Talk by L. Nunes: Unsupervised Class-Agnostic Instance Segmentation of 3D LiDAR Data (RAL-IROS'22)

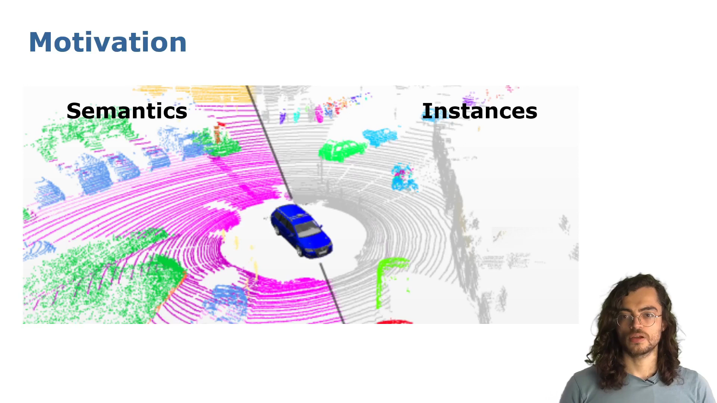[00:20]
For LiDAR sensors, since the measured data is a 3D point cloud, the seen semantic information can be extracted through geometry or learning-based methods.
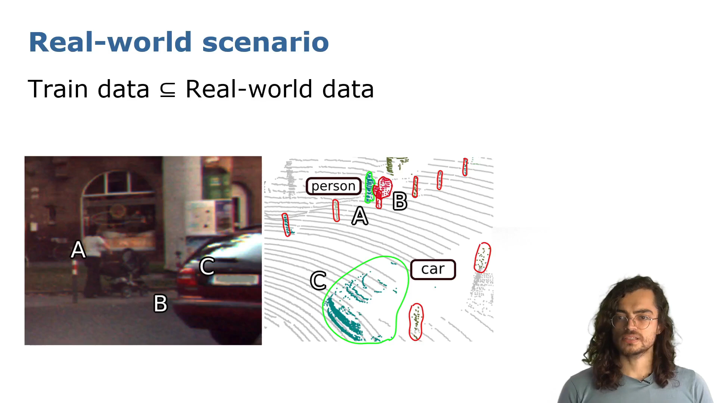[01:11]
But how can we identify such unknown instances to safely navigate in a real-world environment?